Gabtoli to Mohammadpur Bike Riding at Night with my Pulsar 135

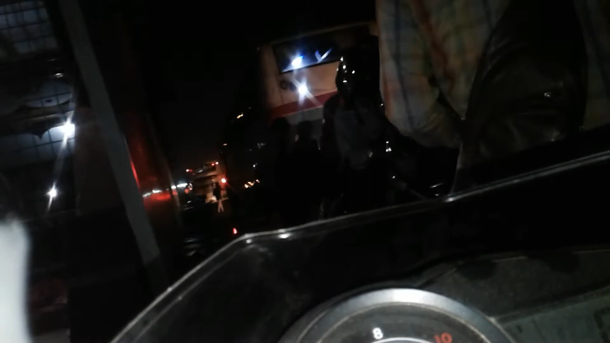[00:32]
তো রাস্তায় প্রচণ্ড জ্যাম, ভাবছি কোন দিকে যাব, তারপর দেখা যাক কোন দিকে যাওয়া যায়। আজকে হচ্ছে
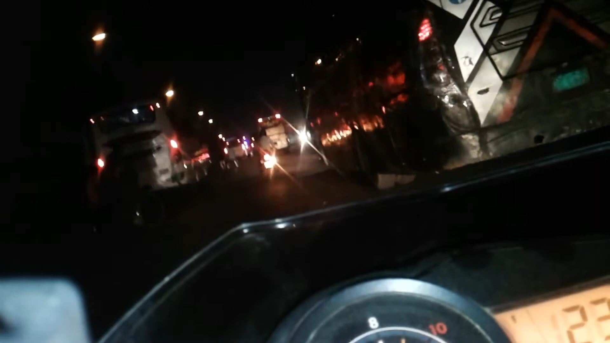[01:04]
থেকে বেড়িবাঁধ হয়ে মোহাম্মদপুর যাই তো এটা আমার জন্য একটু সহজ হবে,
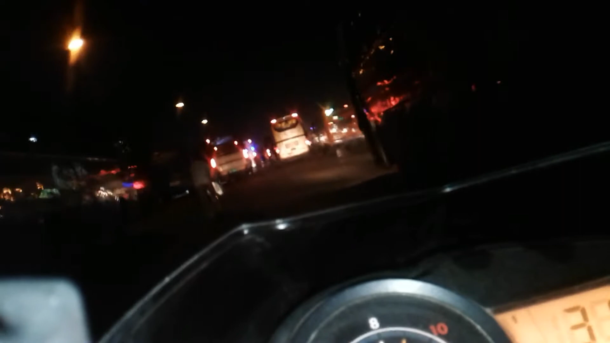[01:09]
যদিও রাস্তায় একটু জ্যাম থাকতে পারে বা একটু ধুলাবালি থাকবে।
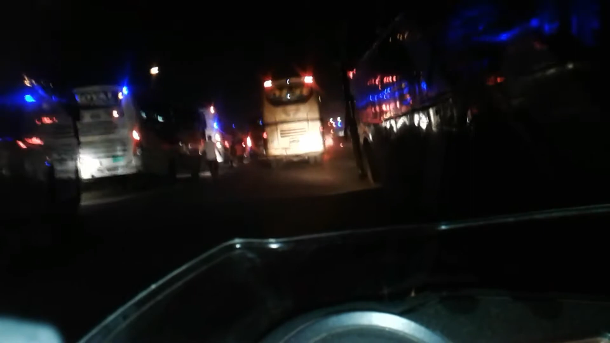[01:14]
আর যদি আমি আবার গাবতলি থেকে ইউটার্ন নিয়ে টেকনিক্যাল হয়ে শ্যামলী শিশু মেলাতে ইউটার্ন নিয়ে ঢুকি মোহাম্মদপুর, তো বেশ ঘুরা হবে আমার জন্য।
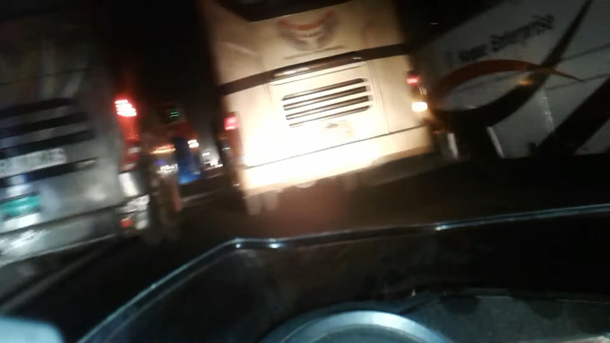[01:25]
আর রাস্তার ওই সাইডটাতেও বেশ ট্রাফিক,
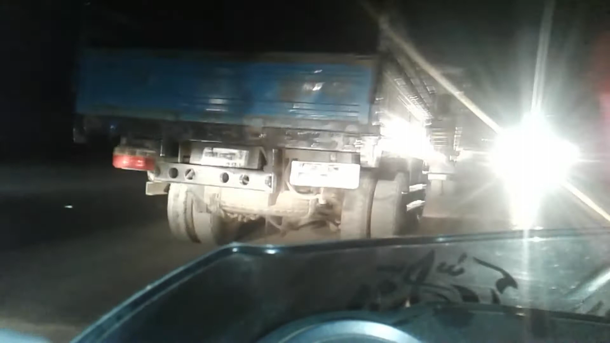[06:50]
সতর্ক হয়ে আপনার রাস্তা চলাচল করতে হবে এই জায়গাটাতে, বা ওভারটেক করতে গেলে আপনাকে একটু খেয়াল রাখতে হবে। দেখেন অপোজিট পাশ থেকে যে সব গাড়ি আসতেছে, সবগুলোর হেডলাইট কিন্তু আপনার চোখে লাগতেছে। তো এই জন্য আমি বলবো এই রাস্তায়